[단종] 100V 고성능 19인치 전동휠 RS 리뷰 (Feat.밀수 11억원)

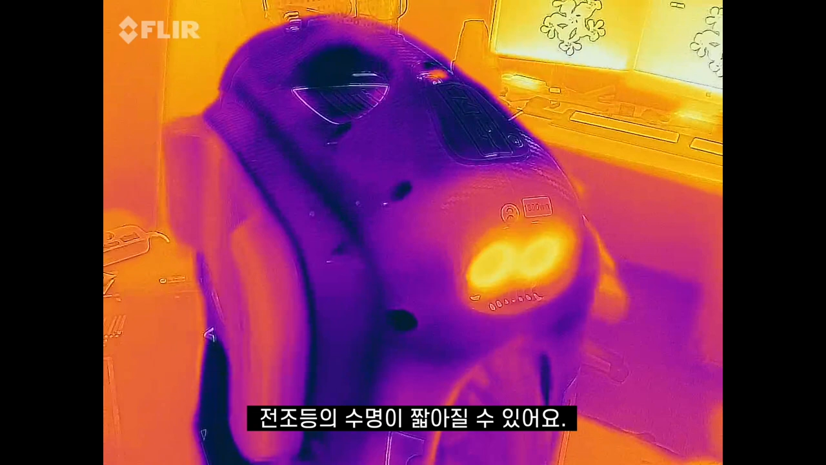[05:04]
그래서 RS는 주행 시에만 전조등이 밝아지도록 설계를 합니다.
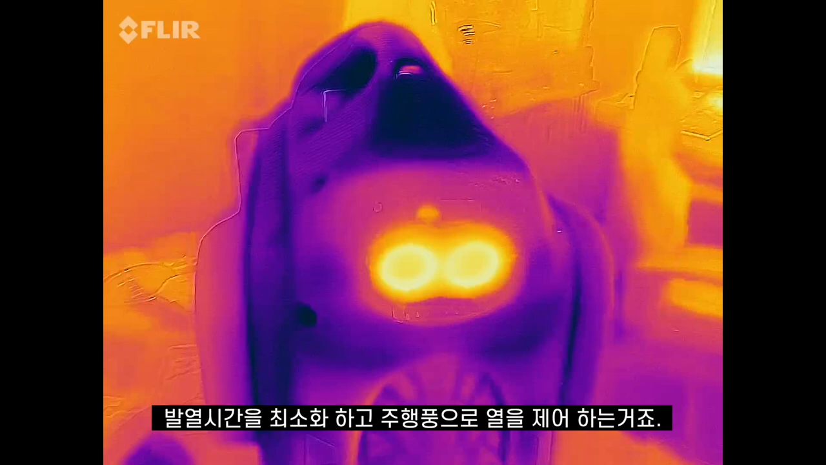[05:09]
발열 시간을 최소화하고 주행풍으로 열을 제어하는 거죠.